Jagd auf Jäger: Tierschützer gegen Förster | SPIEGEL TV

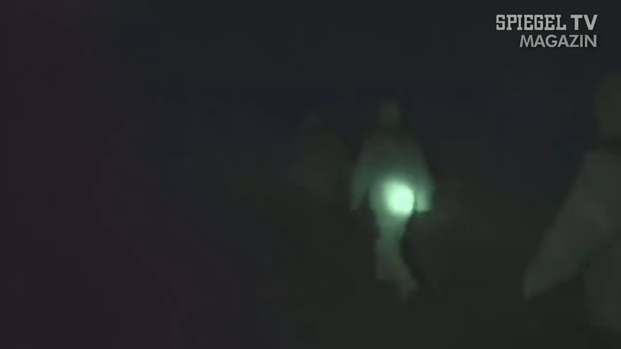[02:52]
zeigt ein vor kurzem entstandenes Video, das Spiegel-TV zugespielt wurde.
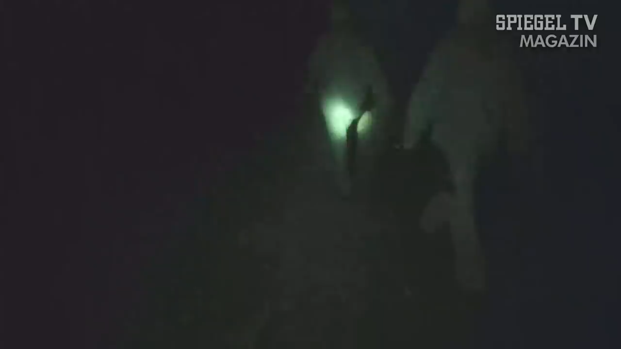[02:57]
Bevor es ans Sägen geht, wird die Statik des Hochsitzes fachmännisch analysiert.
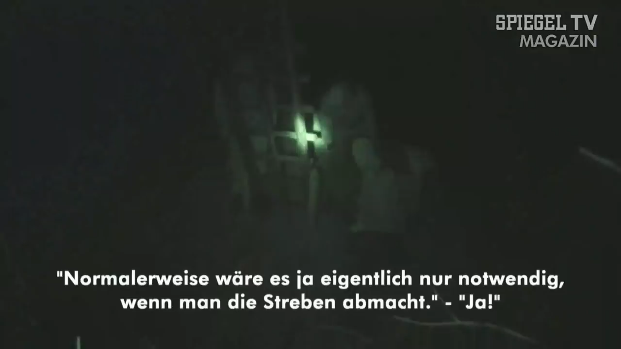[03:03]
Die Arbeitsmaße eigentlich nur notwendig, wenn man die Streben abmacht, dann könnte man den knicken. Oder man sägt ihn hier vorne mit an. Also ich würde den tun ja mal, damit er dann nicht durchfällt.
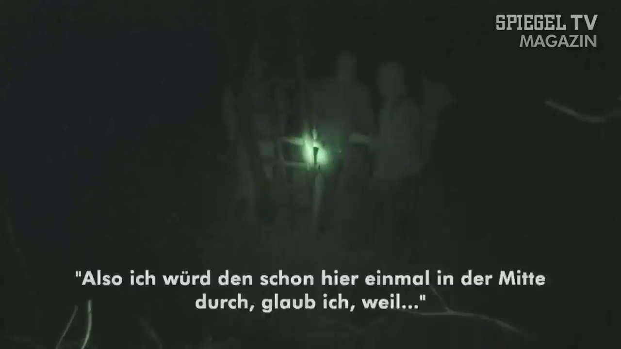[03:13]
Ja, wenn man das wahrscheinlich ansägen.
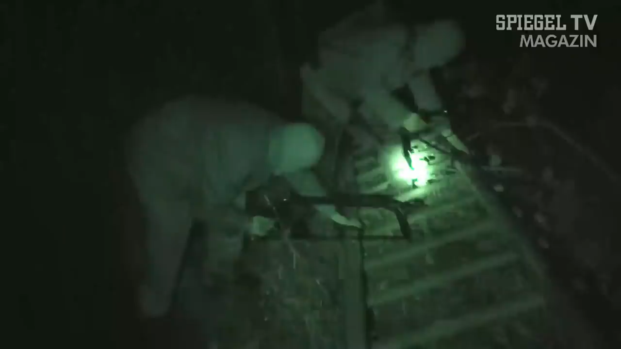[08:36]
Zurück zum Guerillakampf der ALF. Die Nacht ist noch jung und Angriffsflächen gibt es ausreichend.
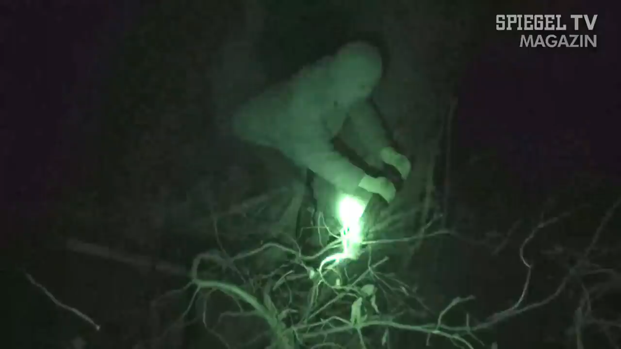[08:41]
Das ist auf jeden Fall ein ganz schönes Motzding irgendwie. Von dem werden ja auch konkret Tiere abgeknallt. Und deswegen ist es schon gut, dass wir den jetzt, glaube ich,
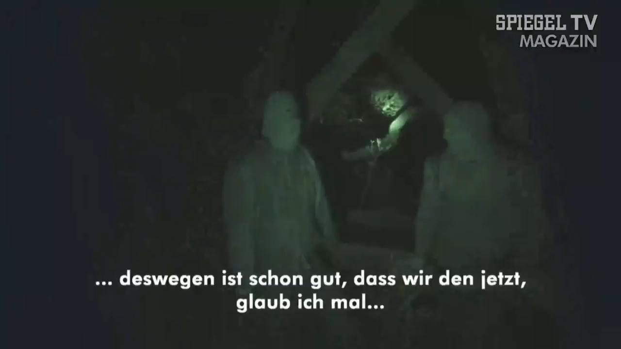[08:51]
mal in die Wagenrechte bringen.
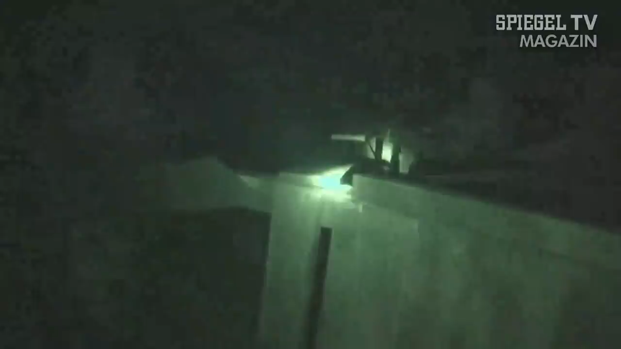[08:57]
Zum Schluss wird mit der Spraydose das Revier markiert. Die Umsäger machen ihre Sache gründlich.